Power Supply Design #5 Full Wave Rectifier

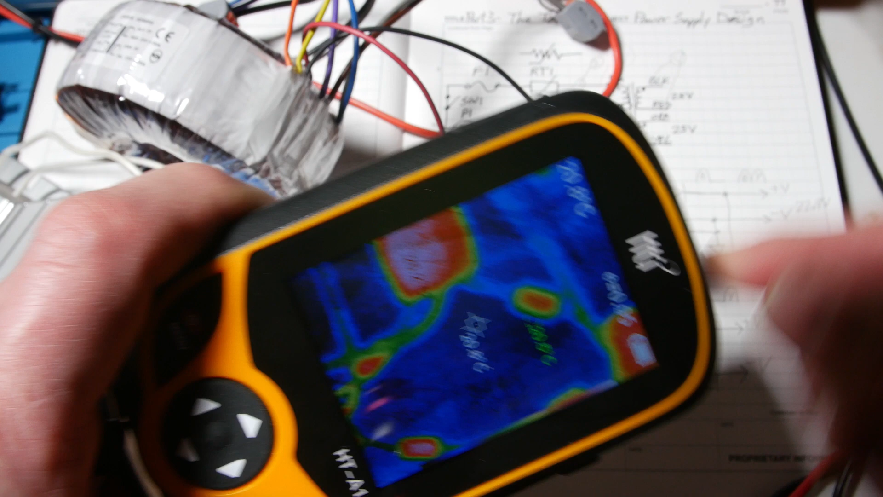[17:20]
going to i'm going to hit the switch right now okay now we're going to watch
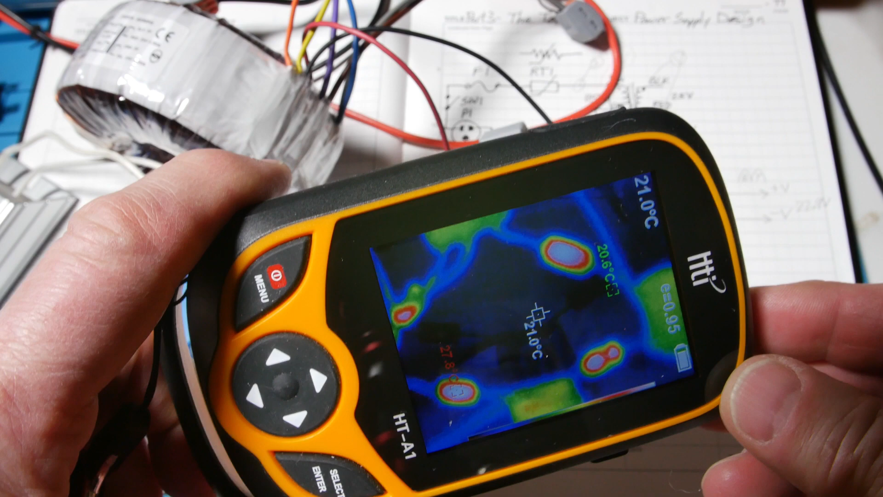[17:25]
On screen: spot 21.0°C
those diodes heat up now the way this thermal camera works
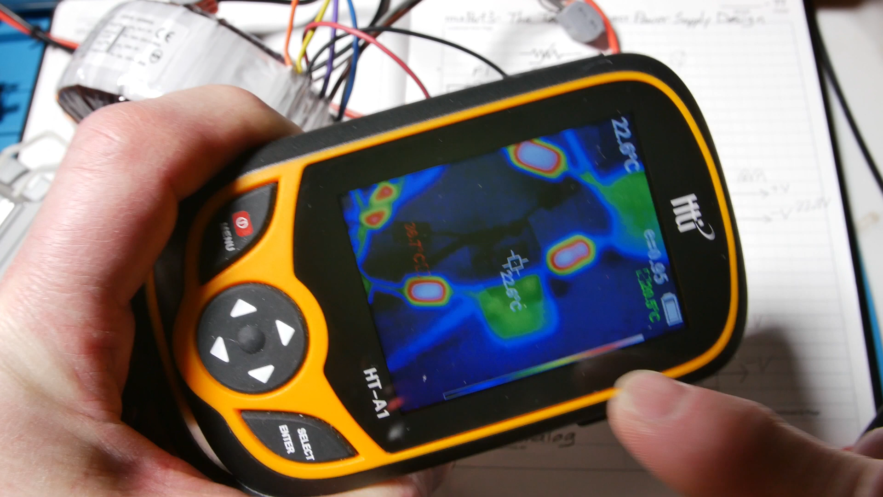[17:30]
is this there's a temperature sensor in the center and it gives
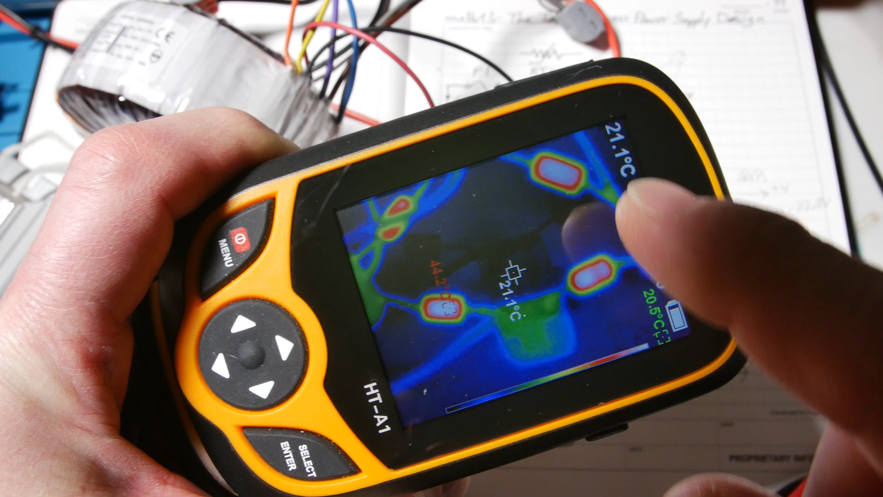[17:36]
On screen: spot 21.1°C
readout up here and then there's a red one that jumps around going to the hottest thing and there's a green one that jumps around trying to find the coldest spot so i can move the center one to a hot spot and you can see the bar
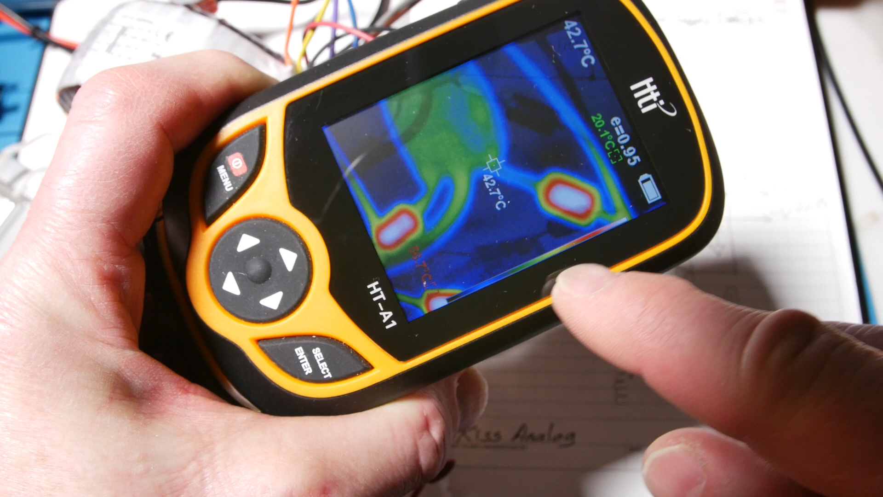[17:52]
On screen: spot 42.7°C
over here white is the hottest red and goes down to green and blue this little bar along the side here and so see this guy here if i put the center thing on a resistor you can see or i mean a diode you can see it's going up 60 degrees
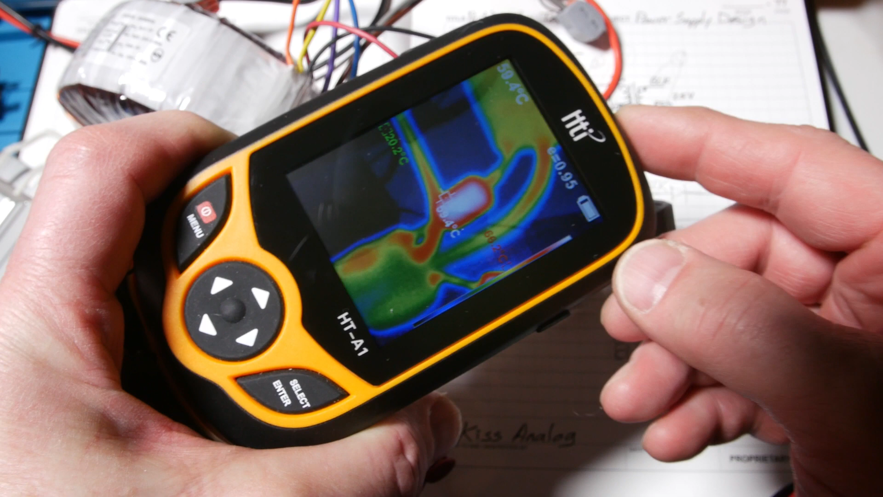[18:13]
so now if you remember from the data sheet from the last video these diodes had a temperature a
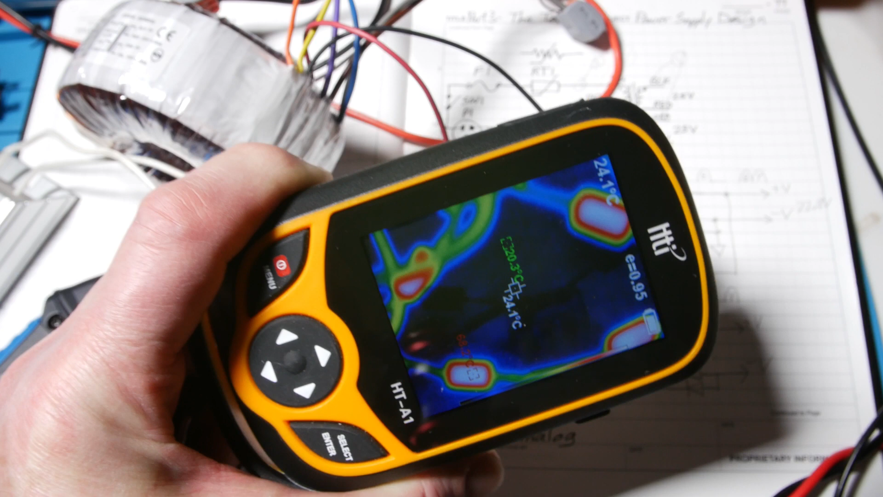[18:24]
thermal impedance junction the ambient of 15 degrees per watt so if we're putting in about two and a quarter watts or two and a quarter amps in the diode and say it's 0.7 volts
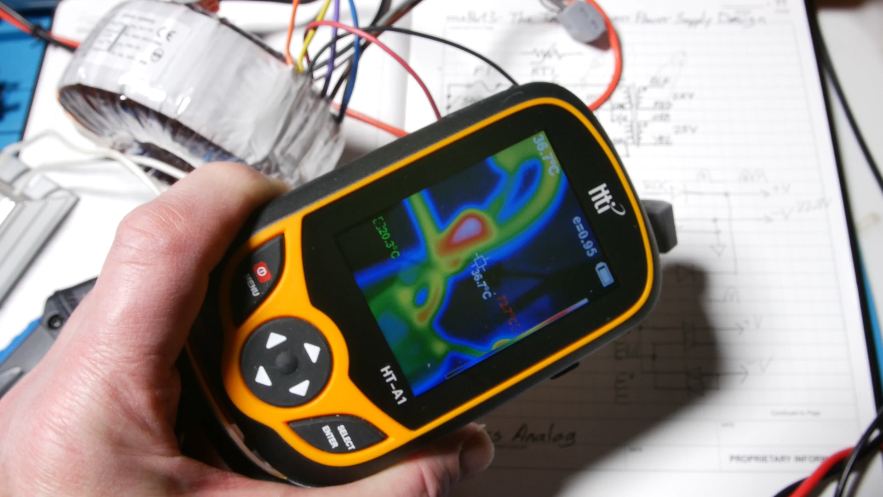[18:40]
let's just say it's around two watts that's about uh 30 degree rise so we're for around 20 degrees celsius it should be around 56 degrees but but that's the ideal thing if they have the right if they can shed some heat like on the circuit board but okay so you can
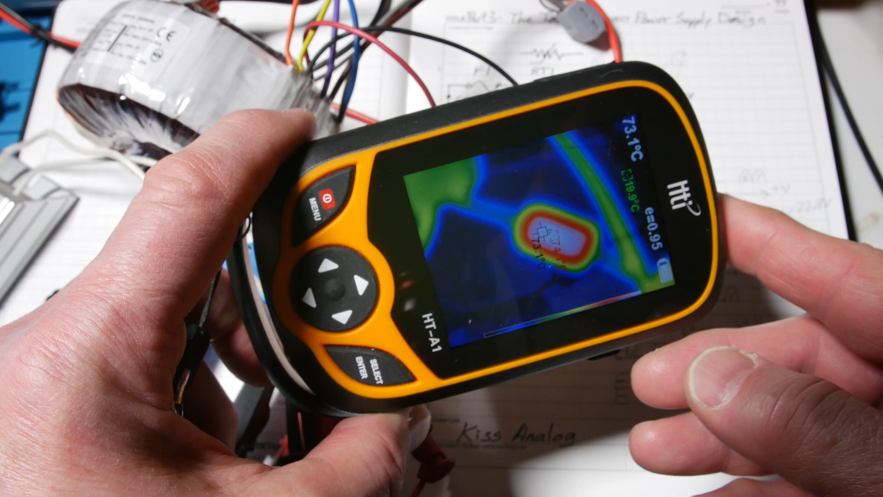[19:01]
see right there's about 71 degrees they get pretty hot it's only been on for a little bit now if they're mounted to a board the board can help cool them taking
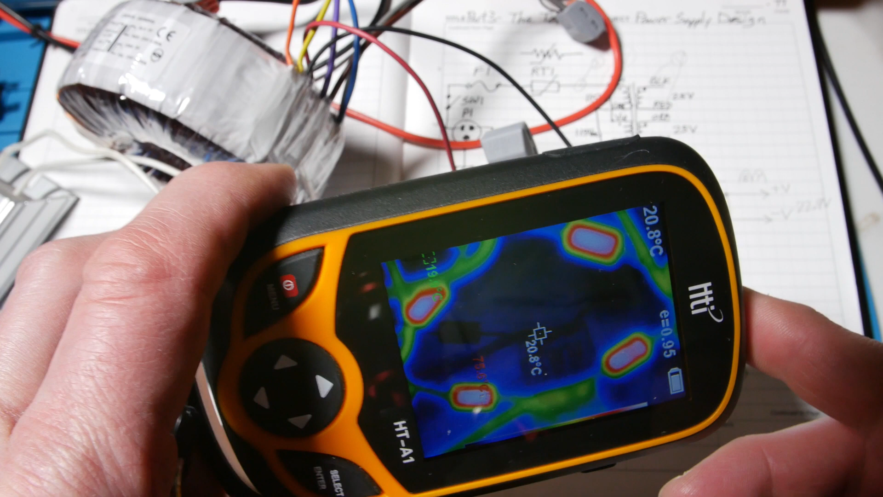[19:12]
On screen: spot 20.8°C
the heat out the leads but here i'll see if i can freeze that there's that image i saved it looks like it was about 78 degrees the hot spot
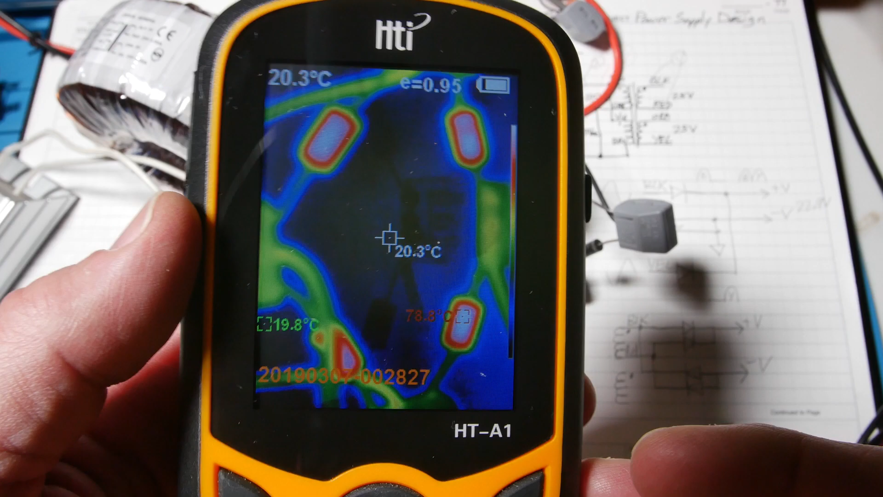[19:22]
On screen: spot 20.3°C
that's kind of what it looks like
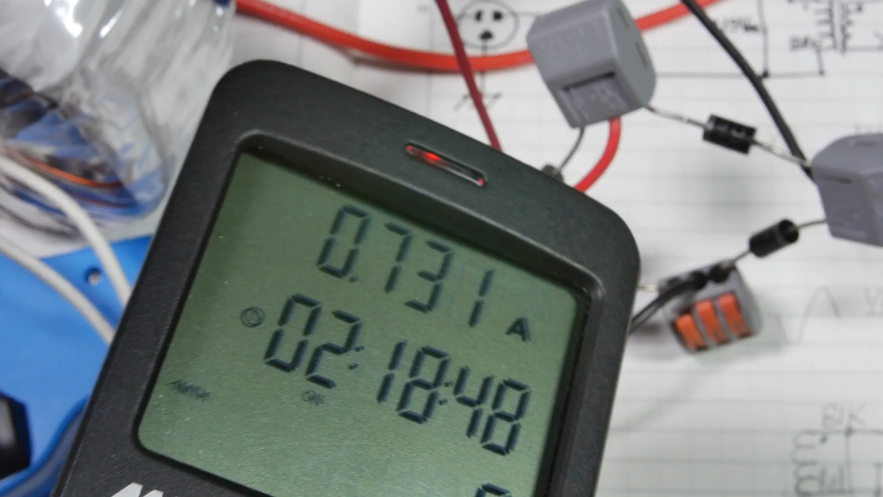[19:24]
okay the last thing i wanted to show you was the current 7.3 amps we kind of saw that before the scope 60 hertz
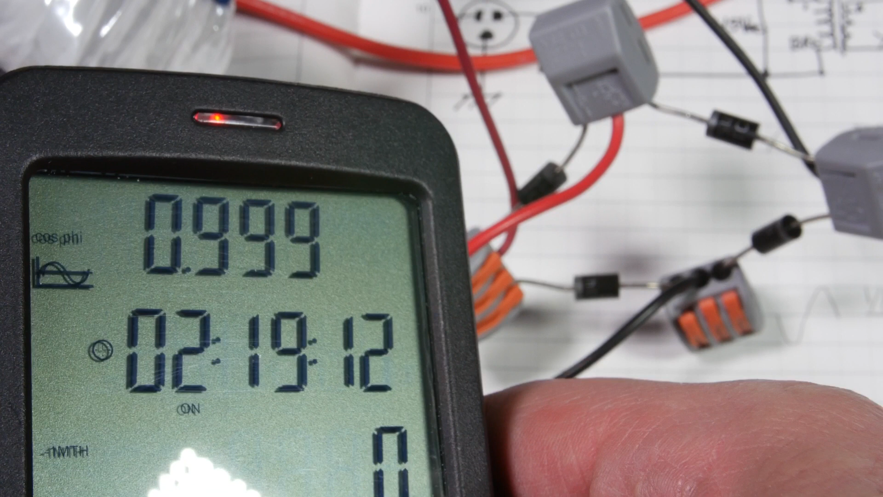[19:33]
0.999 power factor pretty darn good by the way distortion is 22.4 thd
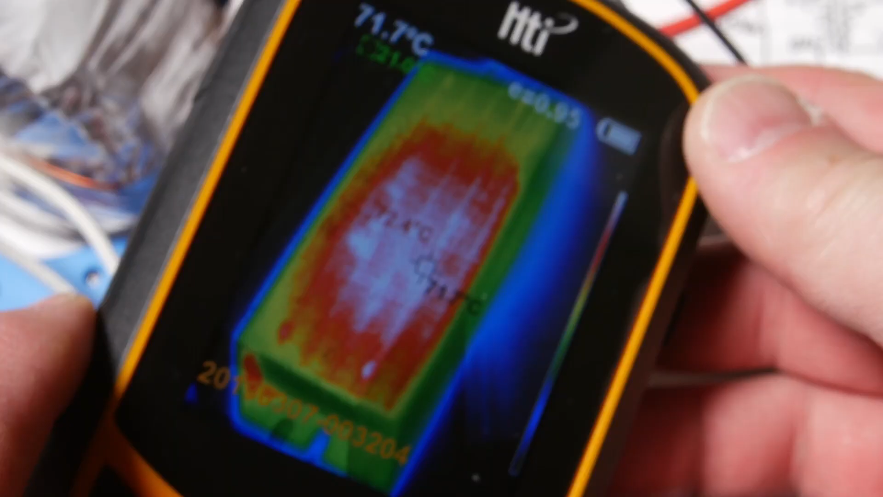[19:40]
and there's the our heat sink after power shut off still pretty hot kind of cool looking